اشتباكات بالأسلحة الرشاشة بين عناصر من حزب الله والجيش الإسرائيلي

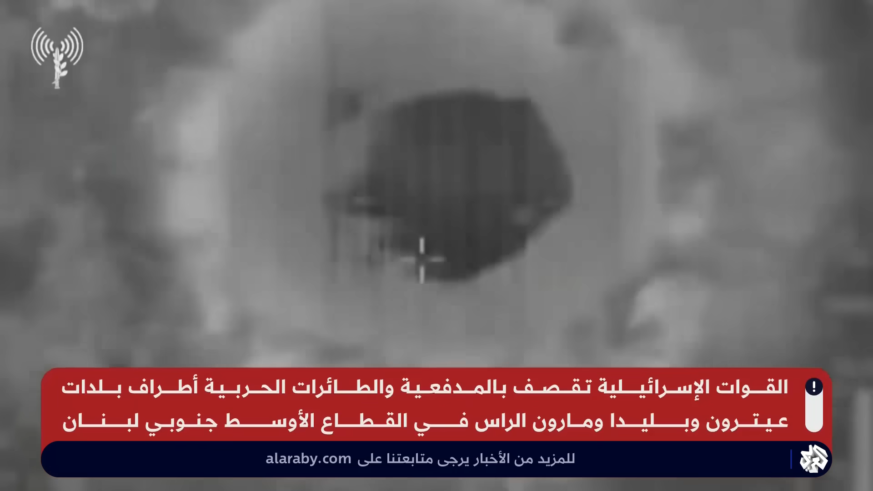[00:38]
هذا ورصدت العديد من الدبابات الإسرائيلية بالقرب من الحدود اللبنانية أمس كما
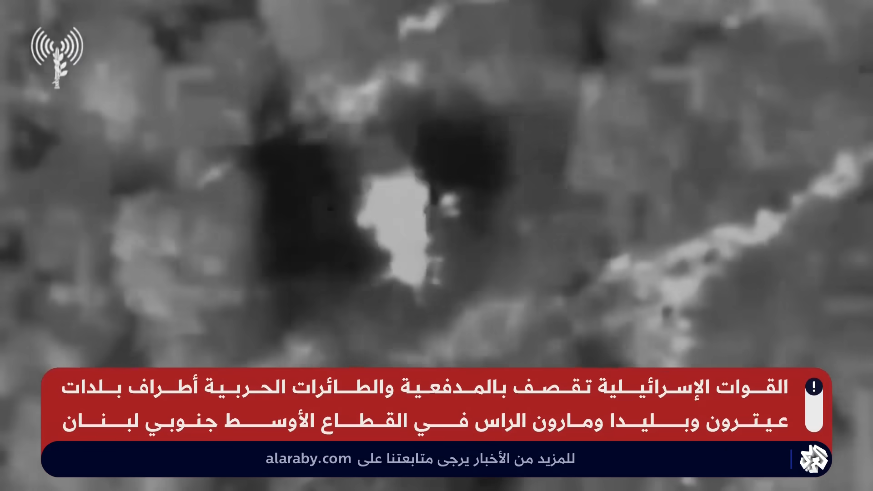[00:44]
نشر الجيش الإسرائيلي مقطع فيديو لما قال إنها ضربات في لبنان وفي منطقة مزارع شبعة